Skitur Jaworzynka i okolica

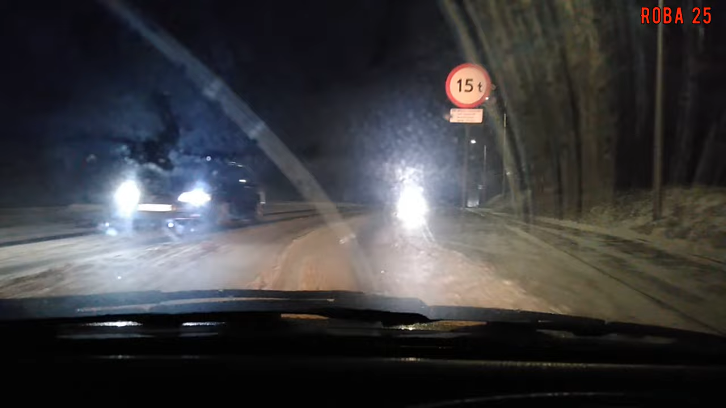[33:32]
Lód, jak się to pierunek. Jeszcze jedno światła ledowe. W gapie, czyli o lodowisku.
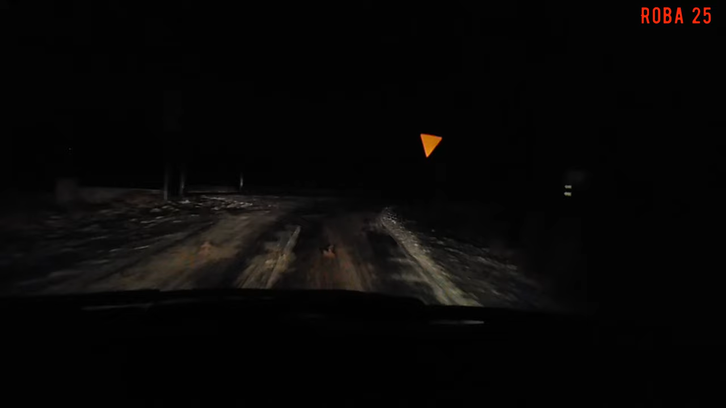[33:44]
O, a tu druga jeszcze gorsza, nie? Zjedź w górę. Nie, zjedź w górę. A tu też lodowica na drodze. Ta droga aleś z Egoczyża, na Brunów.